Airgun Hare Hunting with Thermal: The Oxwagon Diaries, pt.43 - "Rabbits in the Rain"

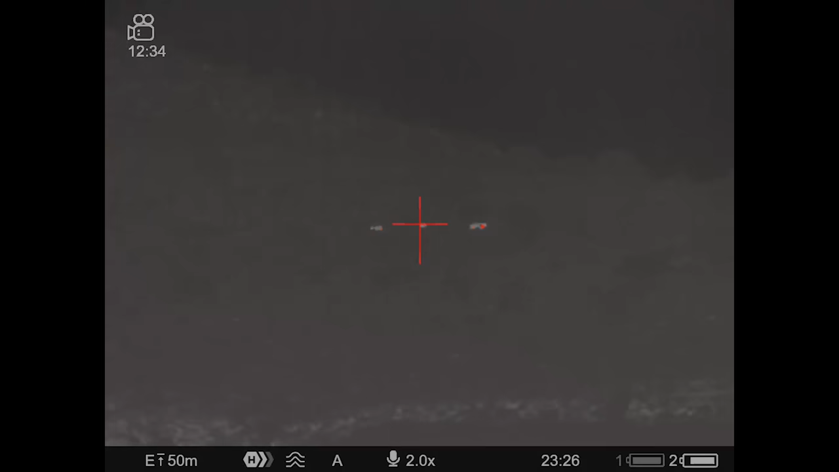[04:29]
the scope and start looking around it's a chilly night so the animals are picked up really easily with a thermal and
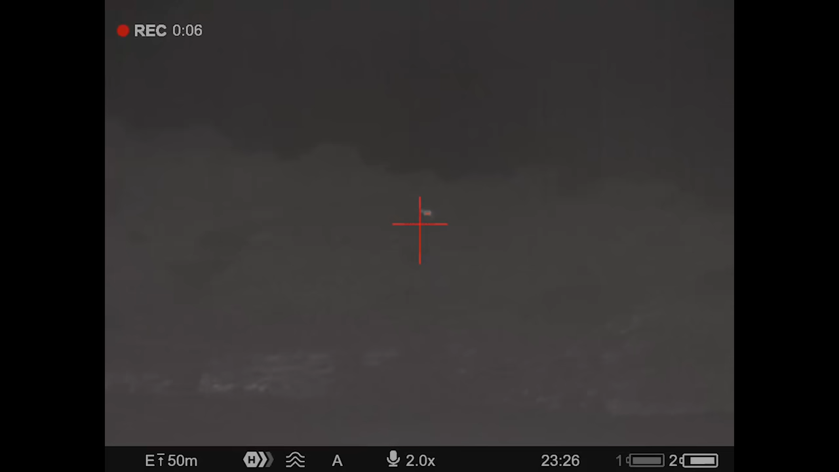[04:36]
we quickly see a group of antelope on the hillside and a flock of guinea
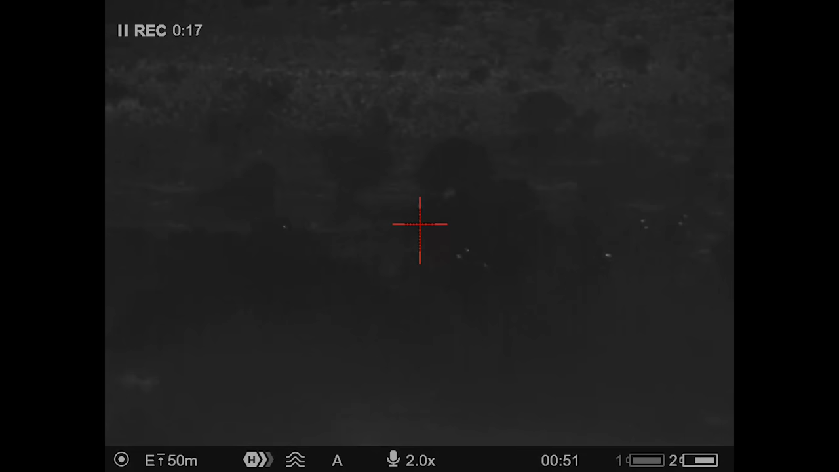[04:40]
fowl on the valley floor before getting our first opportunity to take a hair oh man just blitzed a hair but i forgot to hit record on the thermal oh it was such a
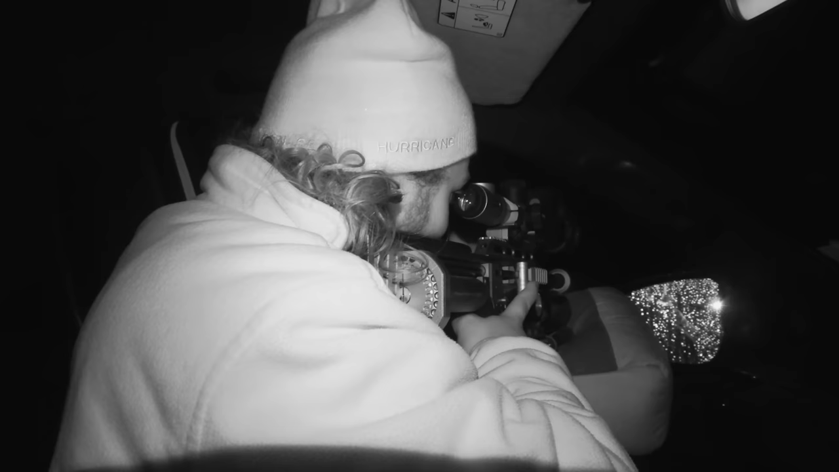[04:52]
cool shot also i think i pushed the wrong button it's okay we'll get hopefully more well it's a good sign that this one's out because it means that they are out yeah but why is this not recording i'm pushing record
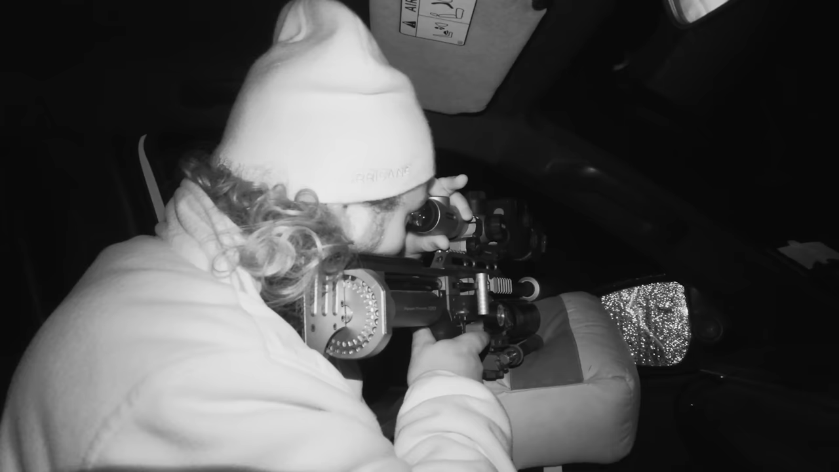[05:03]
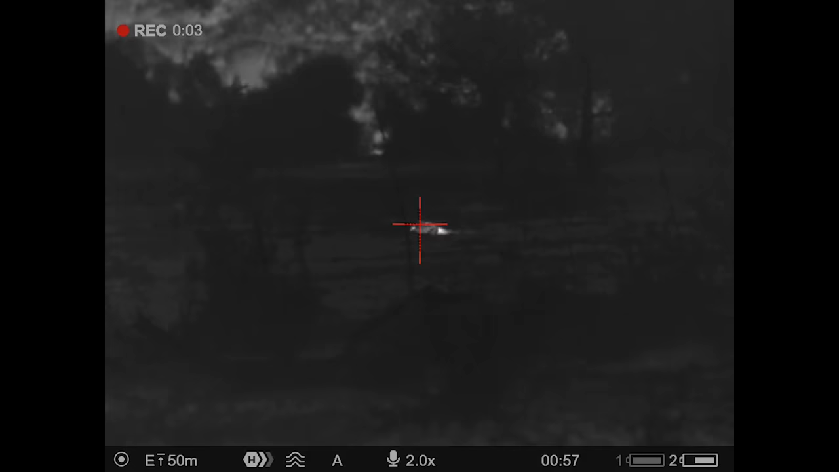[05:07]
oh i'm on photo mode so you have a photo of it i probably have a nice photo of it
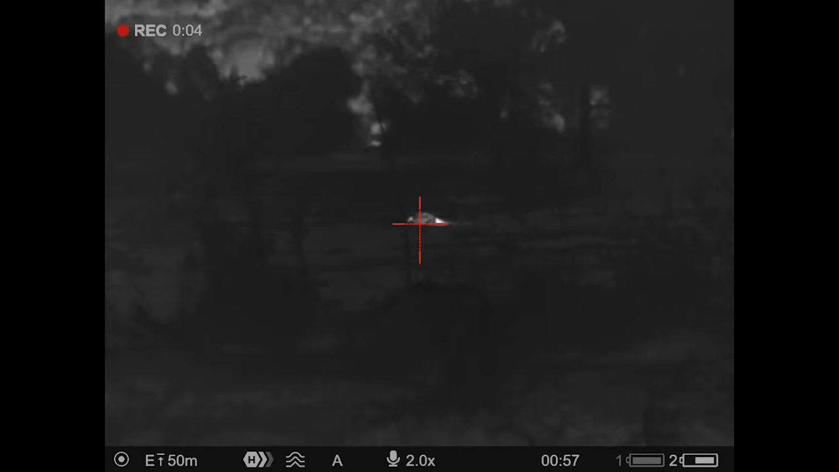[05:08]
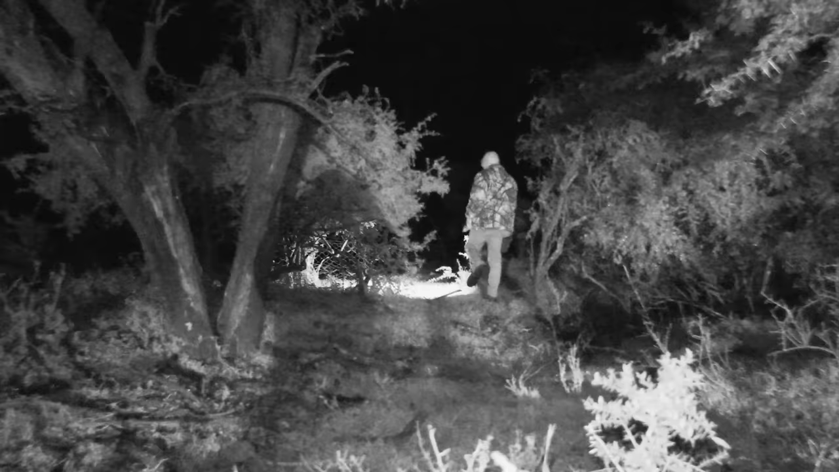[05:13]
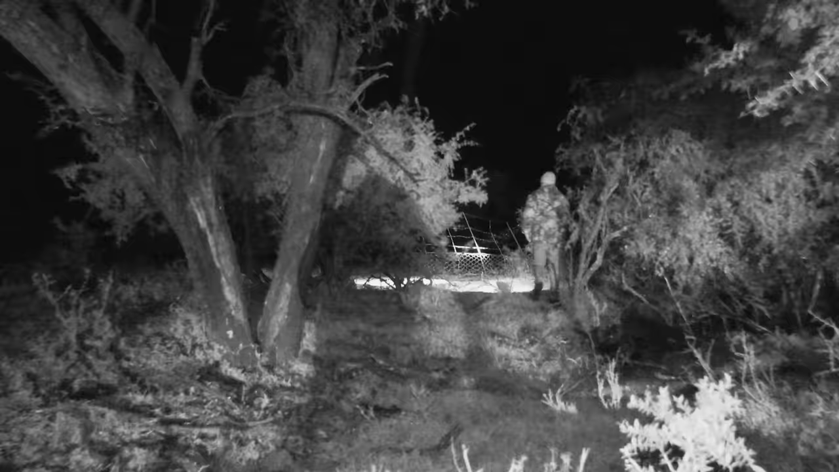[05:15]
well first head down with the uh with the thermal tonight um it's been really awesome uh to see how much better this system
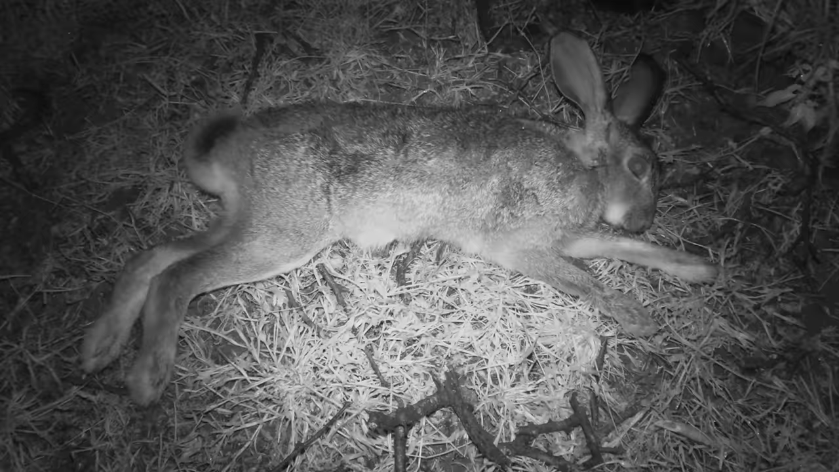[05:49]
to forgot to put this on video mode so i thought i was hitting record
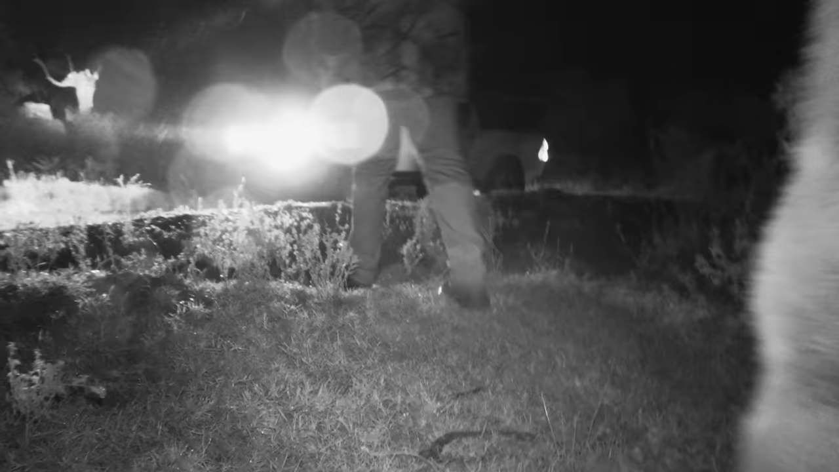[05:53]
i ended up taking a photo but perfect shot to the head and
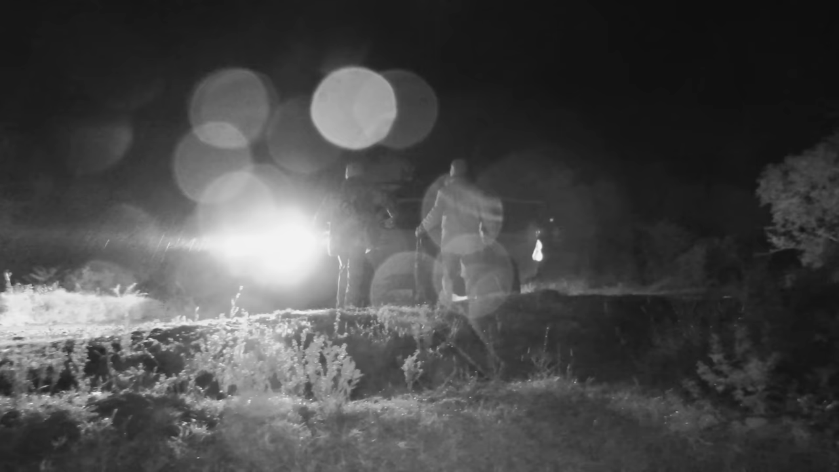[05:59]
very happy to get him down it's good to see them out even though it's raining let's see if we can get some more a bit further down the valley we see number two and this time i remember to hit record
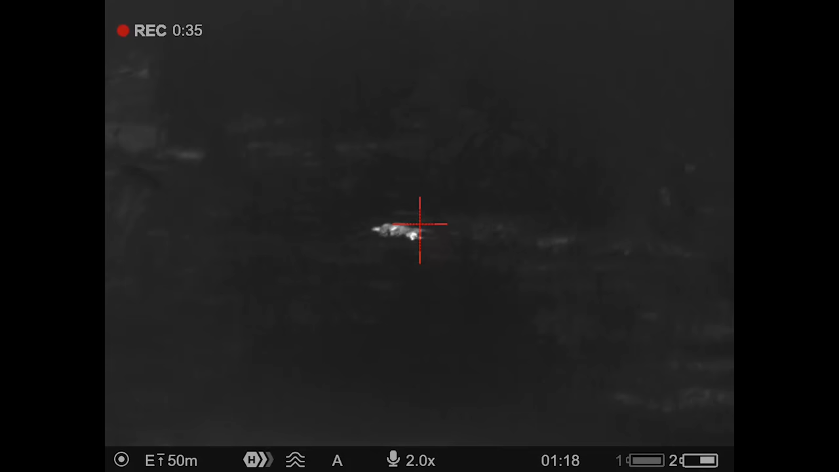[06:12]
got him in the head had to wait for him to show himself a
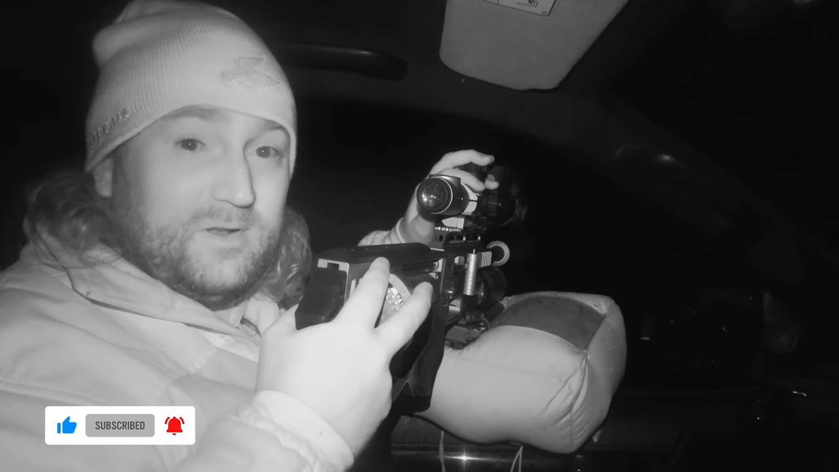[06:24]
bit because he was in a bush um but yeah this is the thermal in these
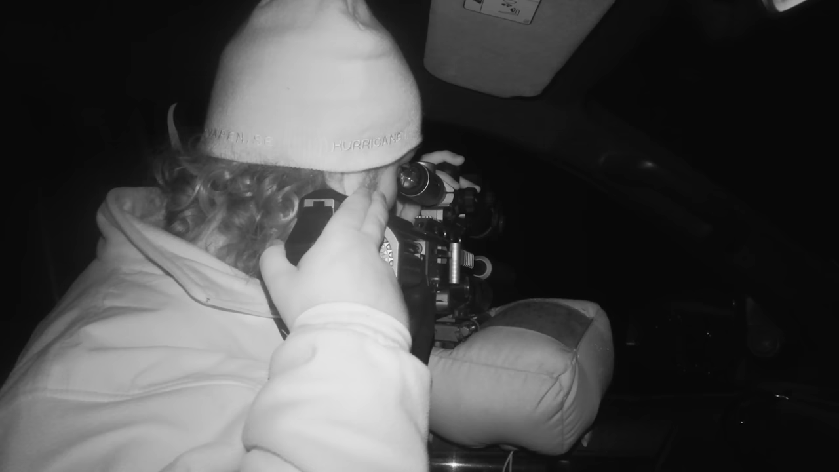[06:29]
temperatures just shows everything so nicely yeah well done to Antoine for spotting it as well and that's the only thing spotting something i don't want to have to you know point the gun everywhere and try and find stuff the whole time thankfully
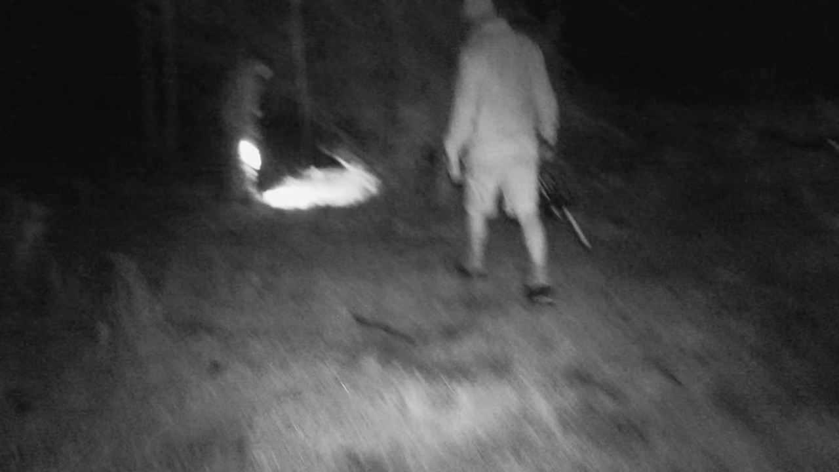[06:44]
we uh we saw him and just put in
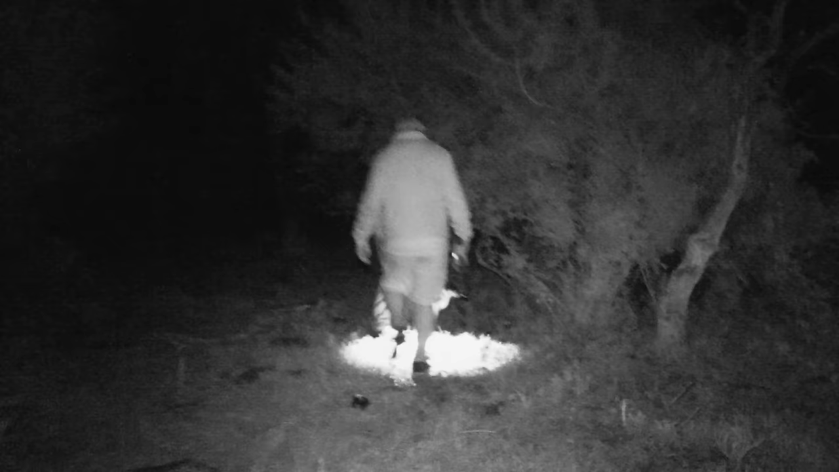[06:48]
a good shot all these hairs will be eaten so we make sure to pick all of them up and to
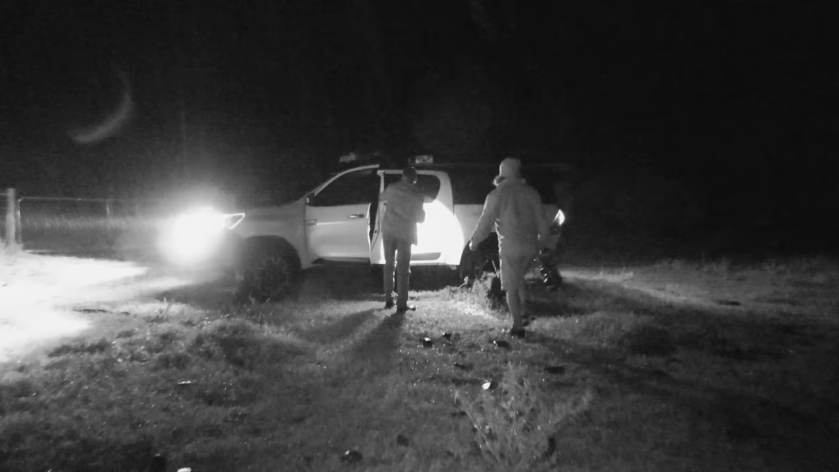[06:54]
store them the roof racks rangefinder doesn't work in the rain
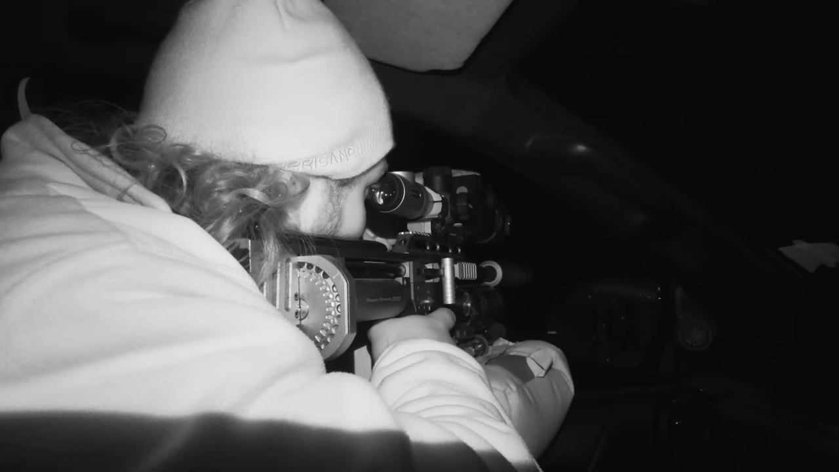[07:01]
unfortunately the plan is to make our way onto the cultivated lands where the hairs actually need to
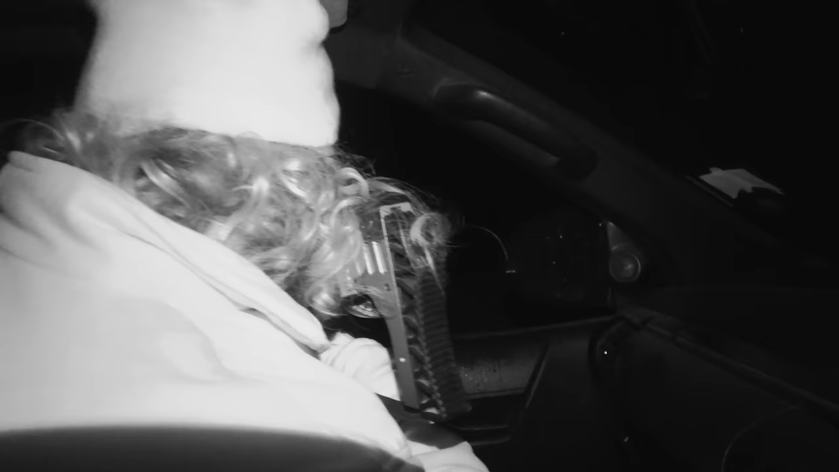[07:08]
be controlled but on the way we see some more activity this
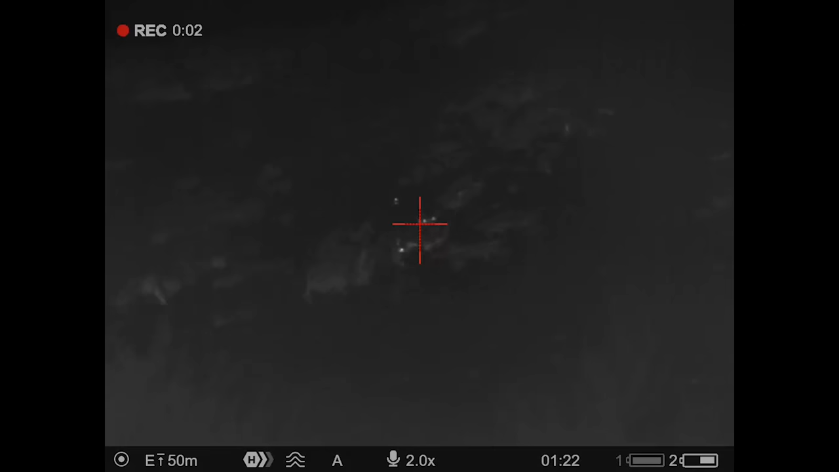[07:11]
looks like a group of baboons sleeping on the side of a mountain and
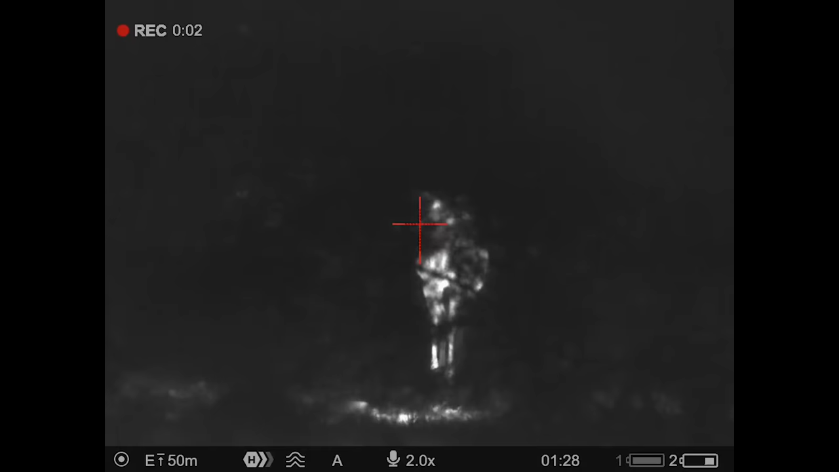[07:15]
the unmistakable figures of kudus in the thick bush right next
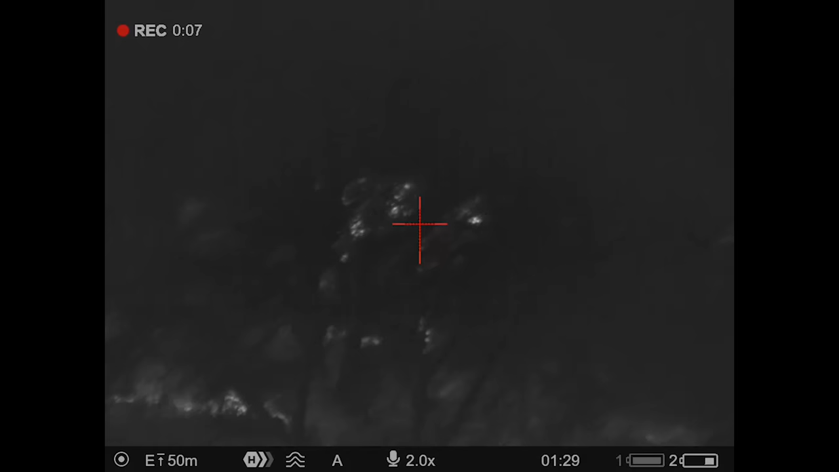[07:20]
to us as
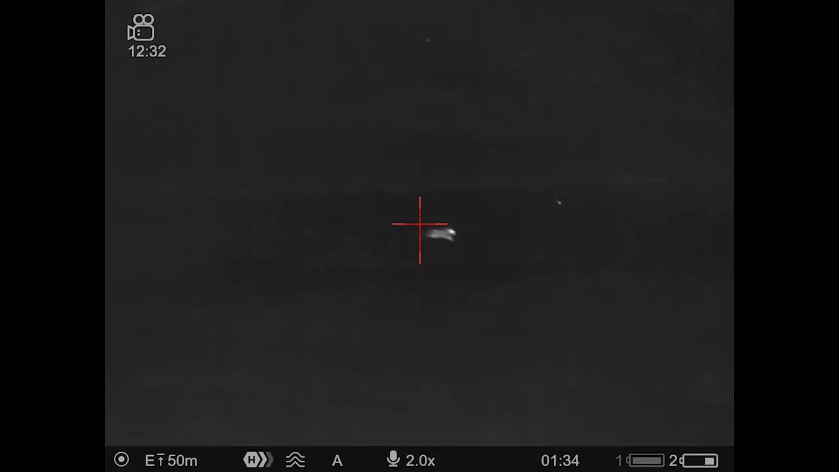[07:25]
soon as we arrive on the lands the hairs start popping up everywhere and i'm soon presented with another opportunity for a head shot